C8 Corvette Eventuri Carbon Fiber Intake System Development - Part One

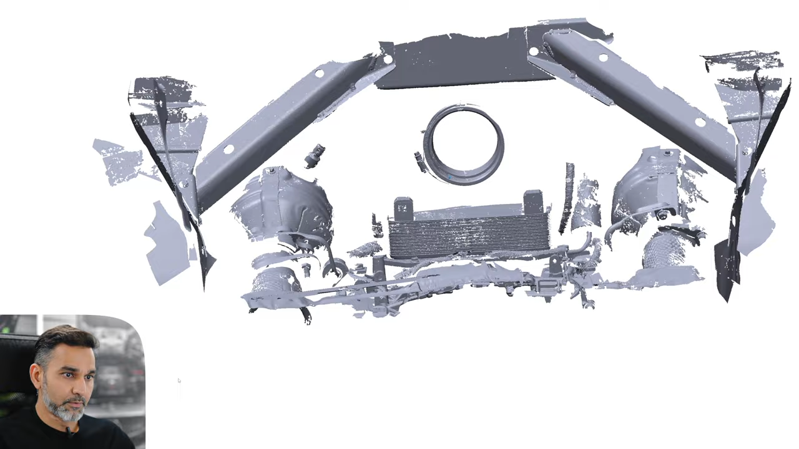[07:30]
The stock airbox mounts to the attachment points on the gearbox so
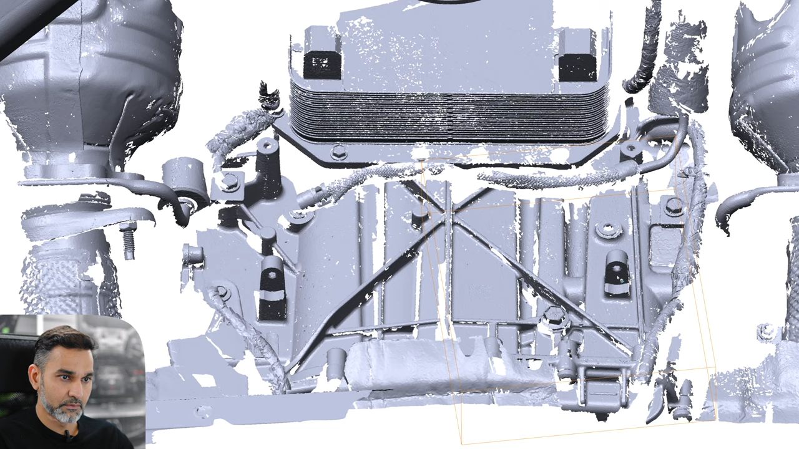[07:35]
I'll show you those two holes so that one there and on the other side
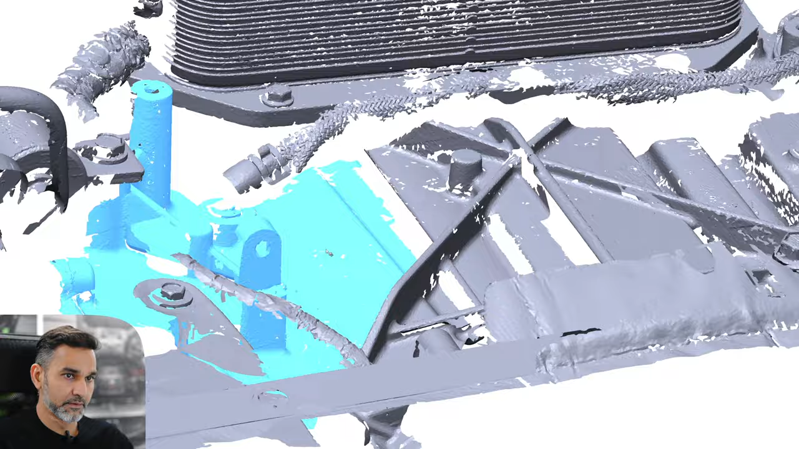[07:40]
right there and then it also attaches on those two mounts.
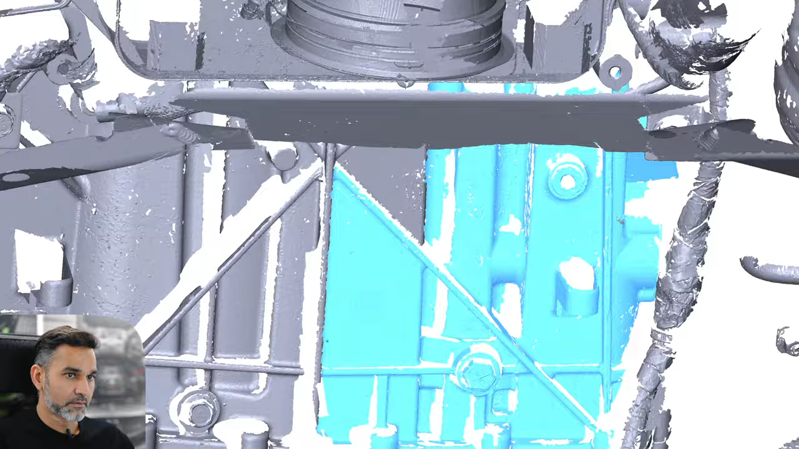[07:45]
So that round mount on this side and then the round mount just there.
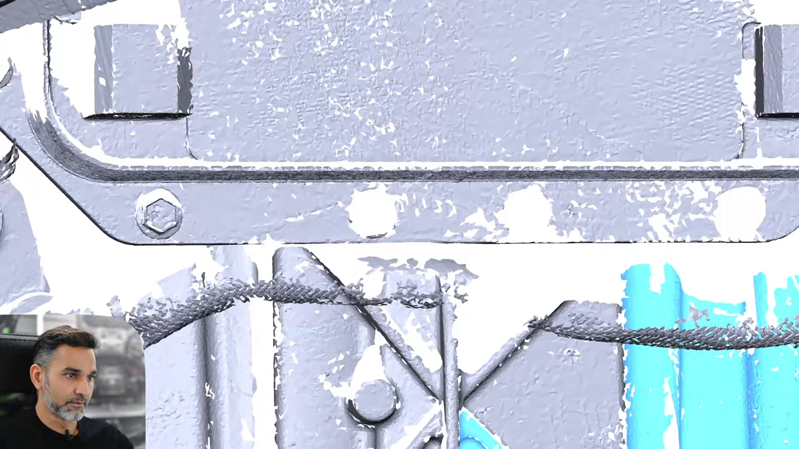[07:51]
Okay The cold air feeds for the airbox are on the sides which
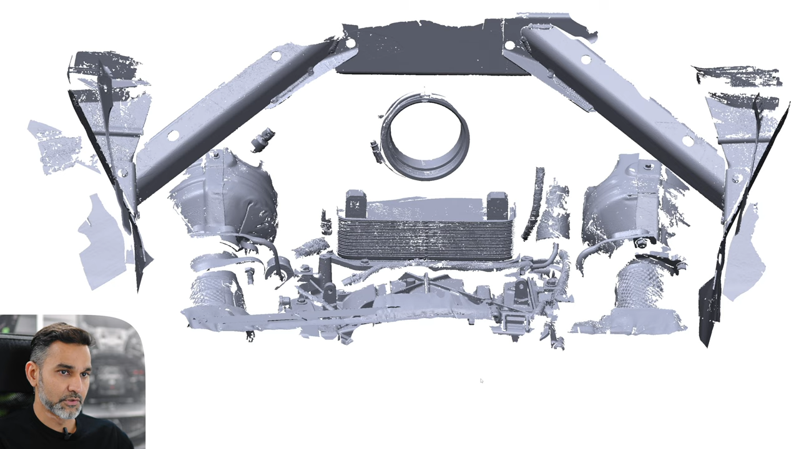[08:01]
I haven't shown yet so let me bring them up. Okay so the gold coloured scans are the openings where the airbox pulls cold air
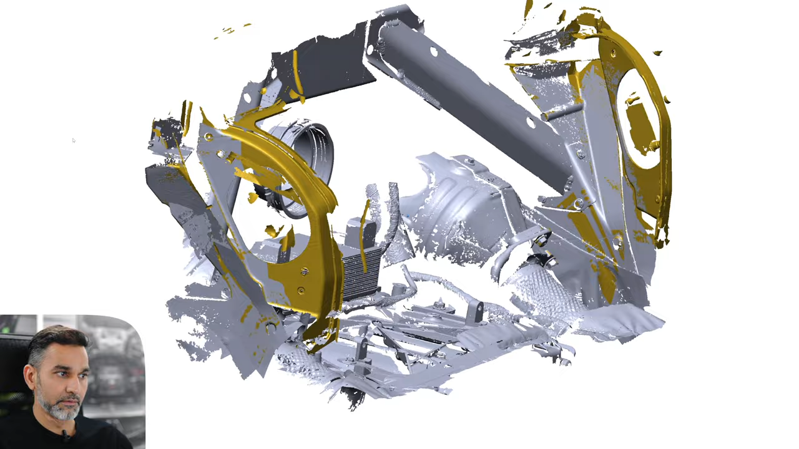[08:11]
in from and that goes down to the side vents of the car.
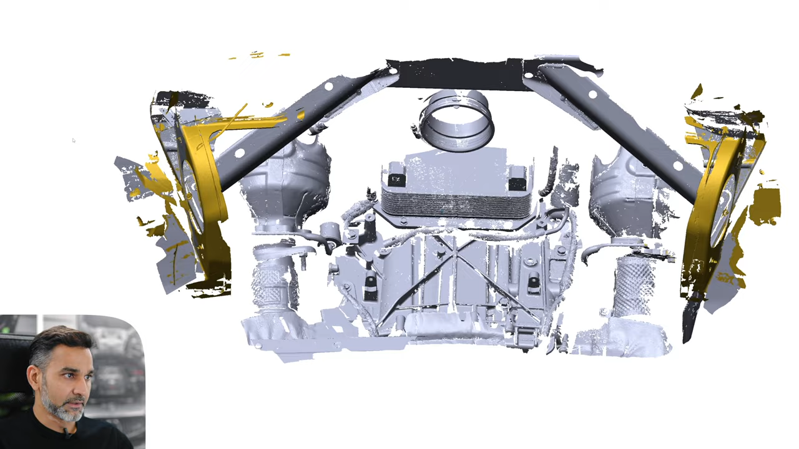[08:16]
And then finally we can look at the panel which closes the airbox.
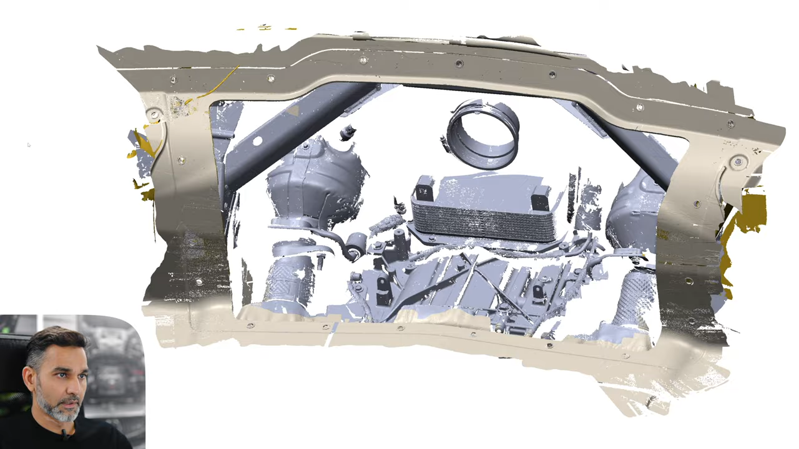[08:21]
Okay so that's the panel where the stock airbox sits behind.
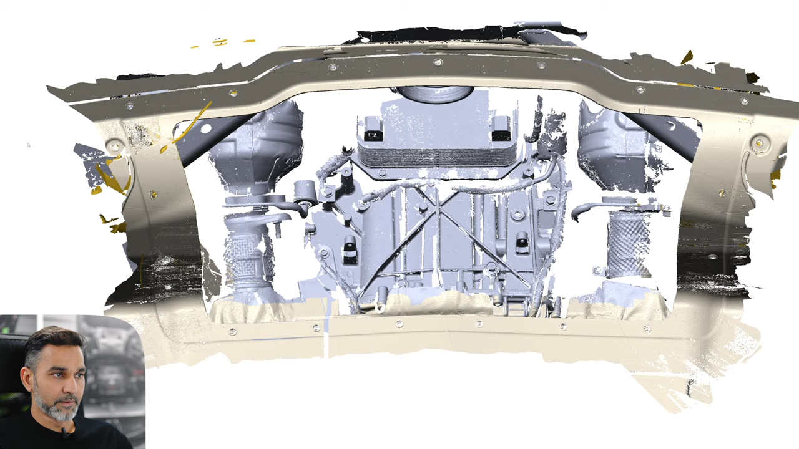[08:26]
Obviously it's open right now because we've
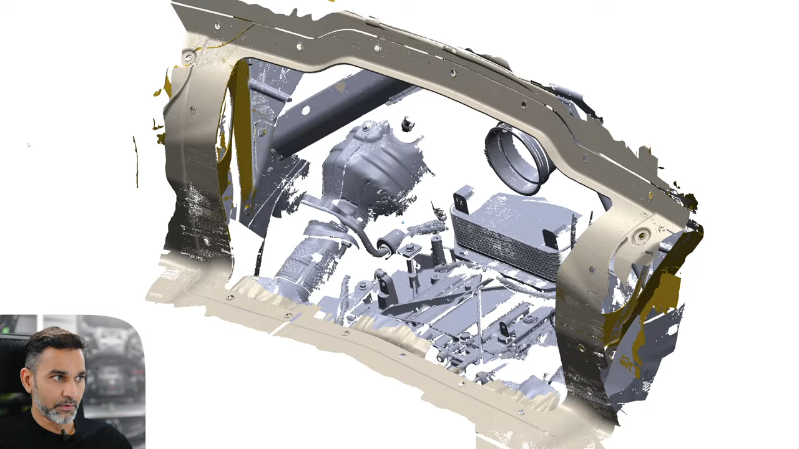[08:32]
removed that central panel and but you can sort of get an idea of the envelope available.
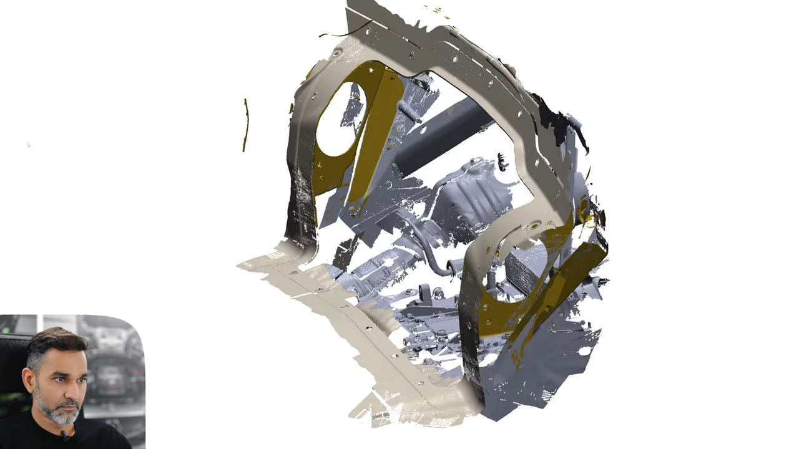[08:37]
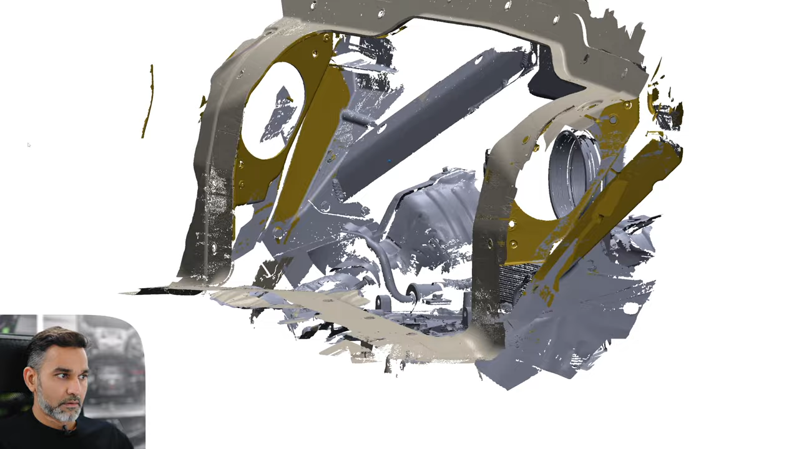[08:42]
Now the final piece of this scan was the stock rear cover and that's loaded in that copper colour now. So this is a complete scan.
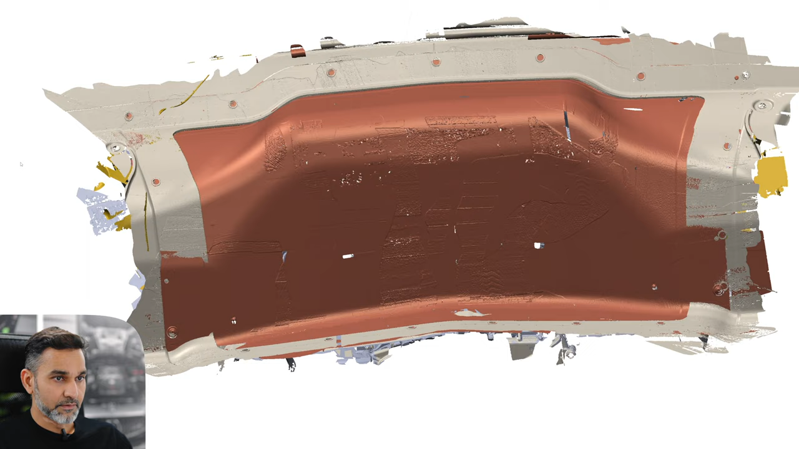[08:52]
You can see how small that area is between the
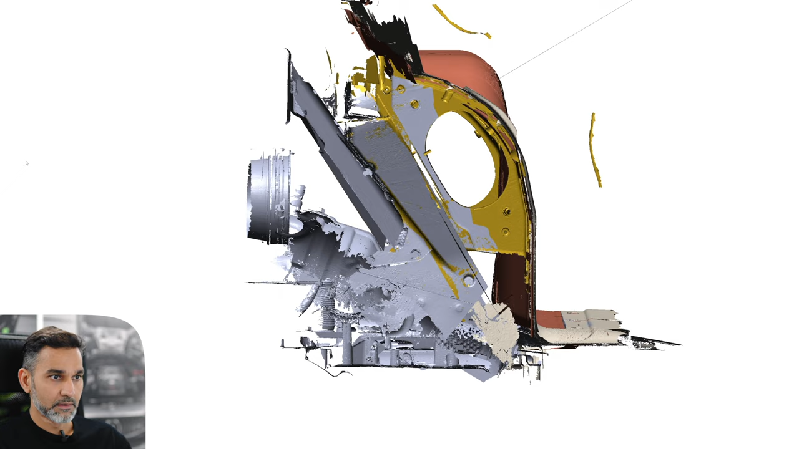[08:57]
copper coloured rear panel all the way to this silicon coupler
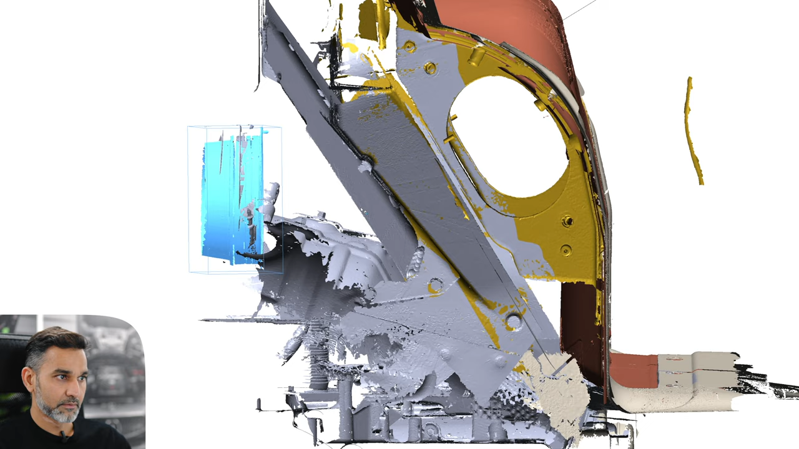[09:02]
and the airbox therefore is quite shallow in design.
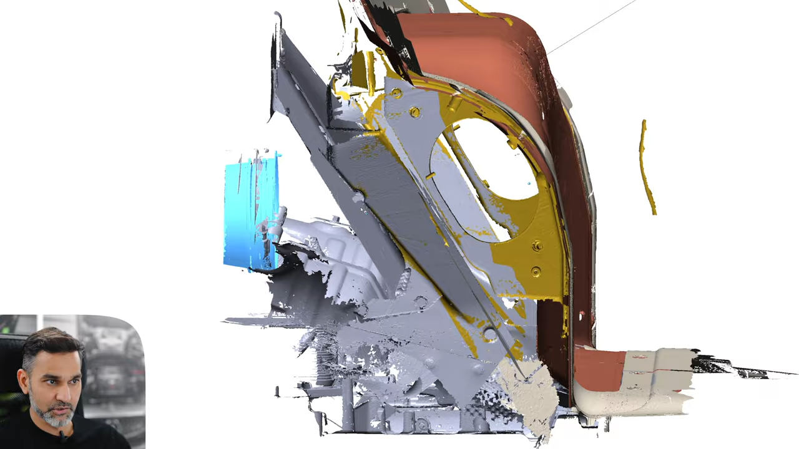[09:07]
The stock airbox at least.
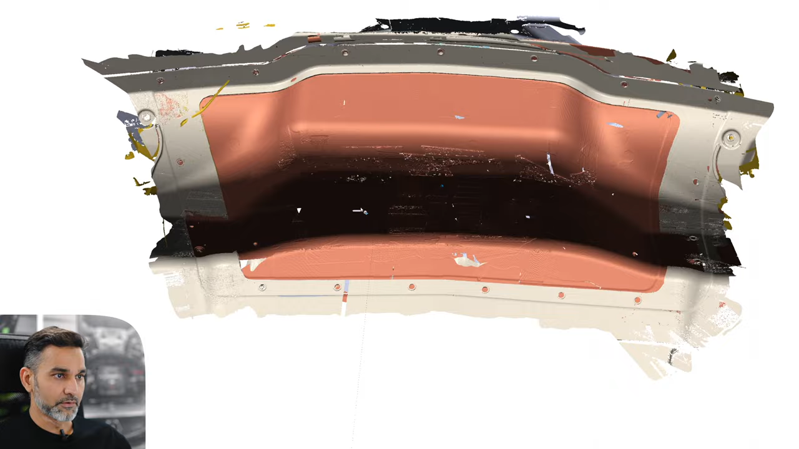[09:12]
If I do a cross section you may be able to get a better idea.
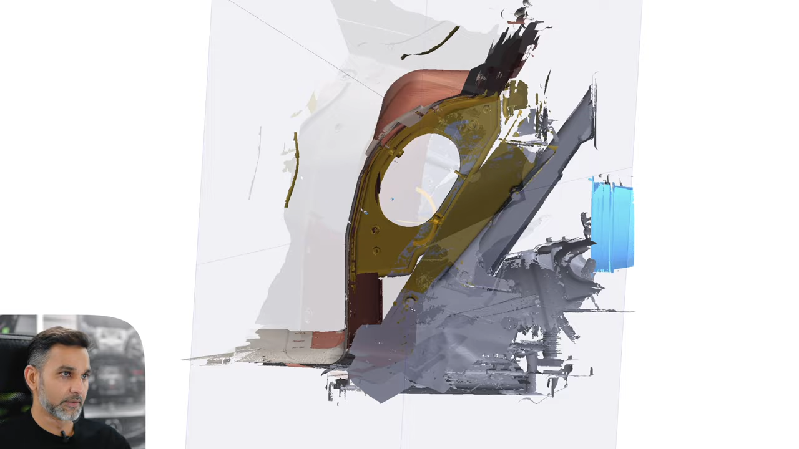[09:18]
Right so this cross section shows you
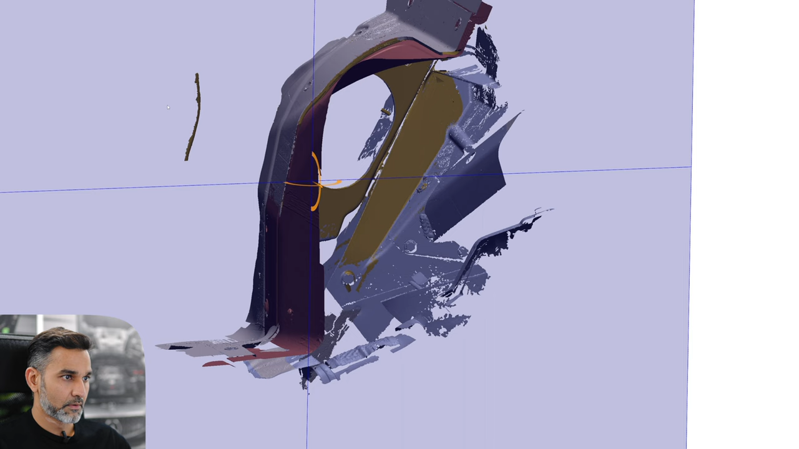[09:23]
if I'll bring it forward to the coupler. Right there. Okay so you can see the the coupler where it ends and then the actual closing panel
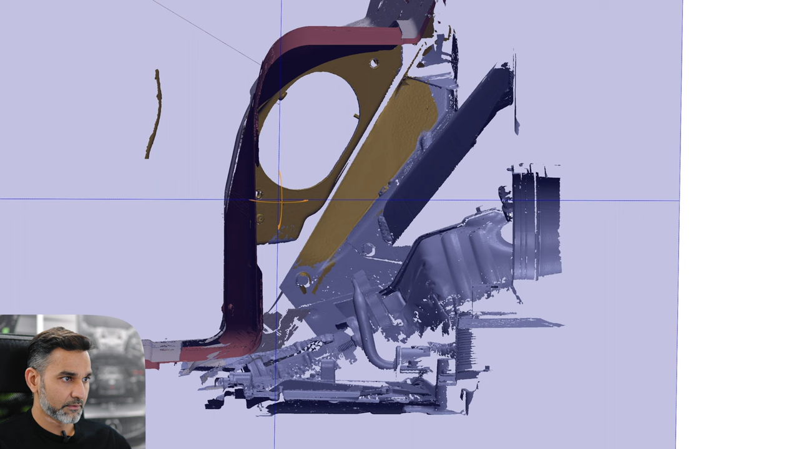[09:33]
on this side. So there's not a lot of distance between those two points.
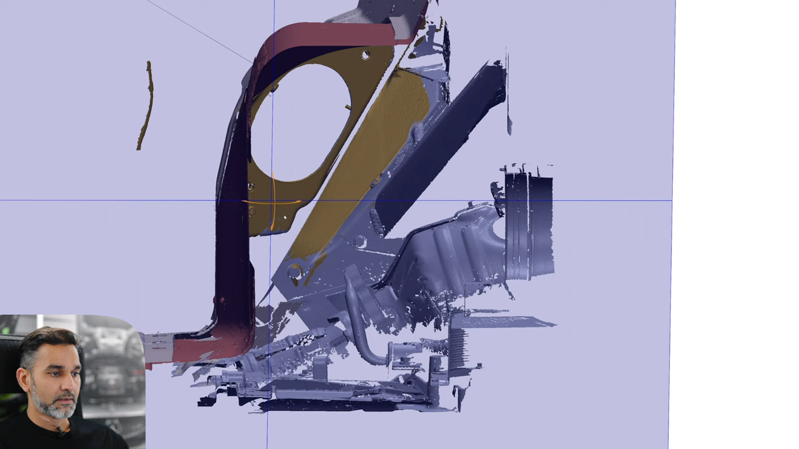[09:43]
Which gives us a challenge because we're trying to make the flow path as smooth as possible and you've got a very sharp
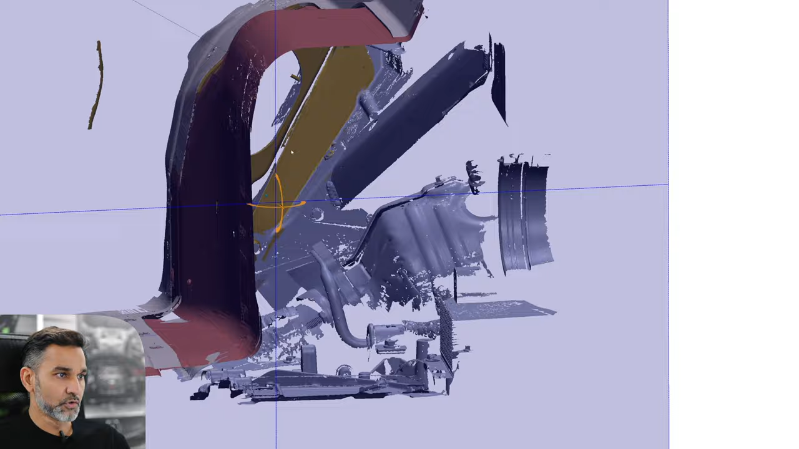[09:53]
geometry change between where the airbox has to pull in cold air from the side vents
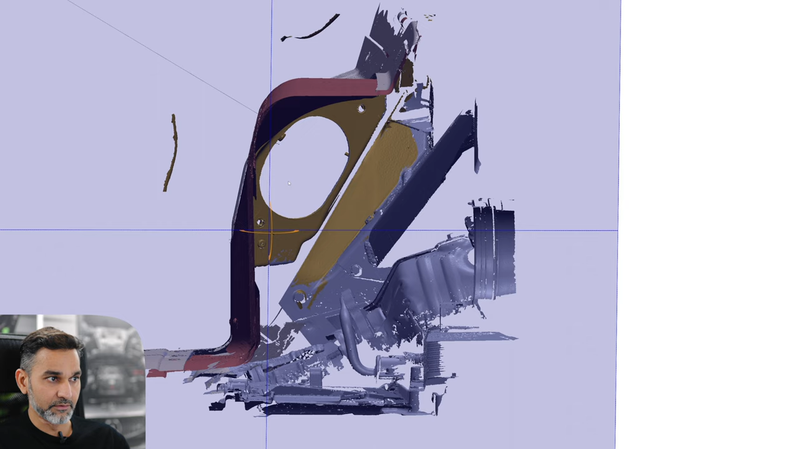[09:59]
and then you've got a 90 degree turn to the coupler.
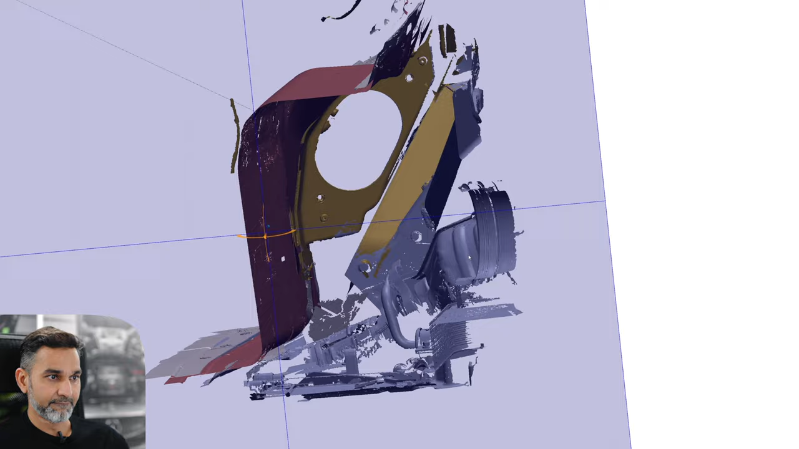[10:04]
So that is a challenge and something we're going to have to to work with
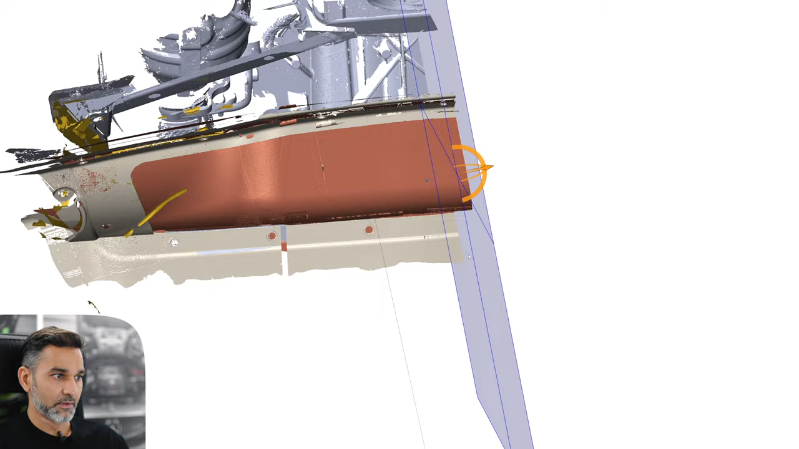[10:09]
and I'll show you what we've done to fix or to solve
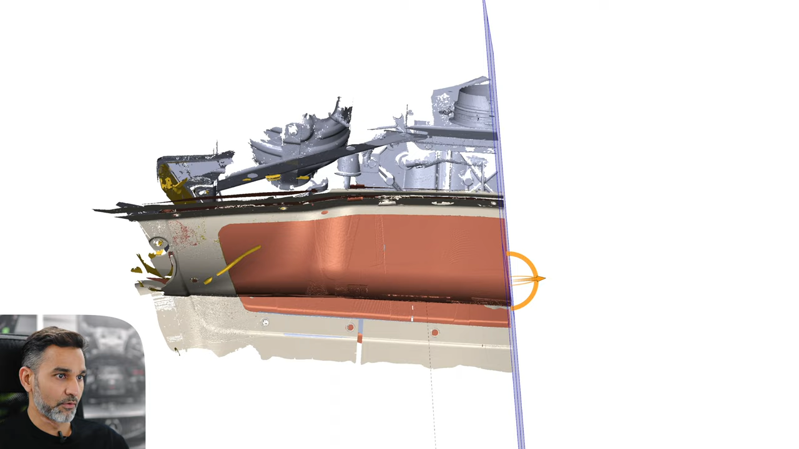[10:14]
the issue of such a small depth of geometry